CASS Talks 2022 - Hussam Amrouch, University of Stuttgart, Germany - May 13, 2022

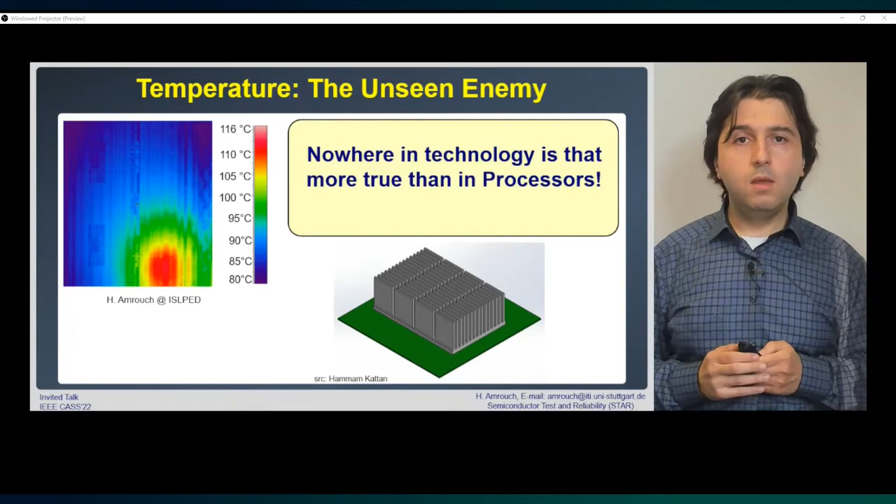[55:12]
temperature and the hotspot is emerge then it's too late and we can see what's underneath
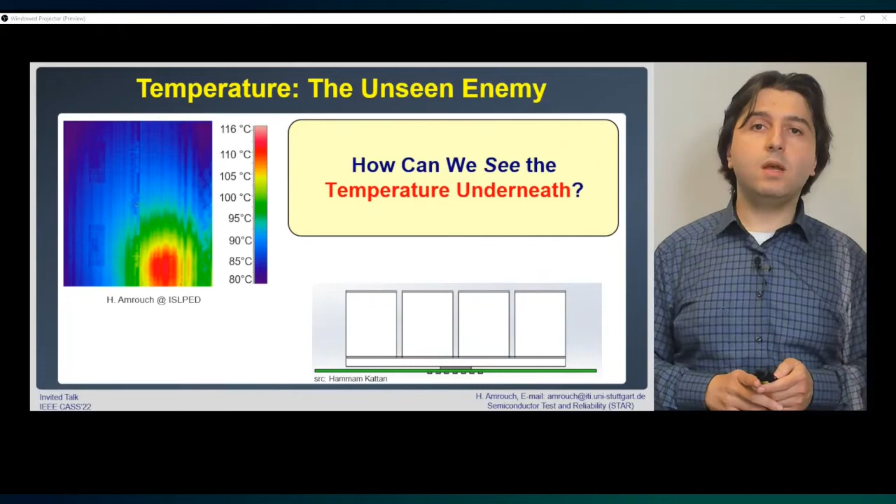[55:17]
On screen: scale top 116°C, scale bottom 80°C
the heatsink to solve this problem we have built one of the unique thermal setups that allow the thermal the infrared camera to capture the IR radiation from the chip without any layer in between without any interference without any liquid that can interfere between the the camera lens and the IR radiations that's coming from the silicon die we achieve that through applying concepts of a built-in effect and thermoelectric effect